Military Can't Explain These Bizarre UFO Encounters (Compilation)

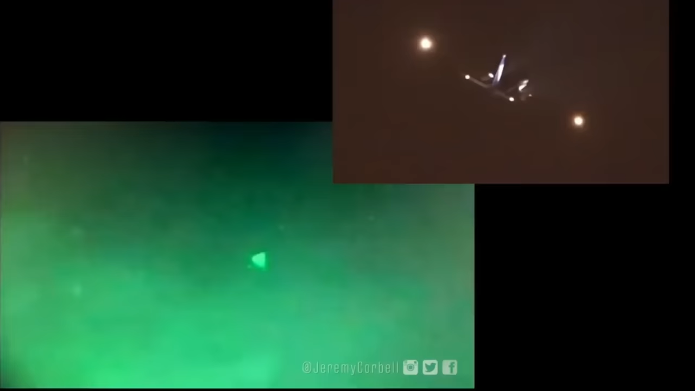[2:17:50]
with clearly identifiable FAA flashing navigation lights.
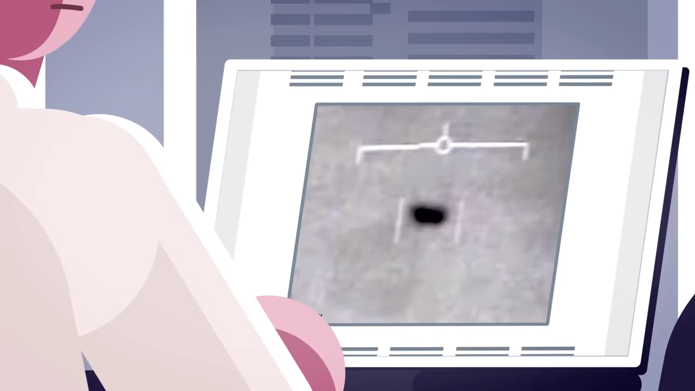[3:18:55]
Tyson apparently doesn't realize that the markings on the video, like the elevation deviation lines, are also fuzzy,